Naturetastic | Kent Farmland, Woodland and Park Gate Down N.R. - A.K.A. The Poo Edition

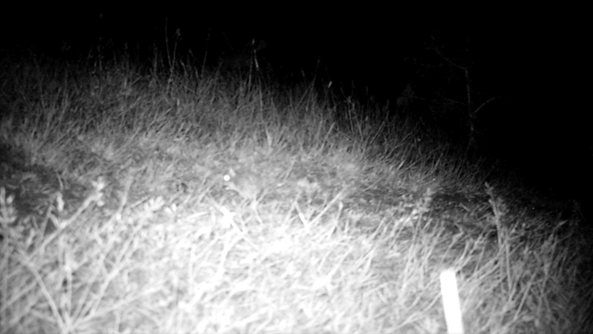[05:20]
Can you see him? Right in the middle of the screen. We think it's a field mouse. He's having good feed. Oh, there's two of them jumping around. We had an awesome time up here in Kent.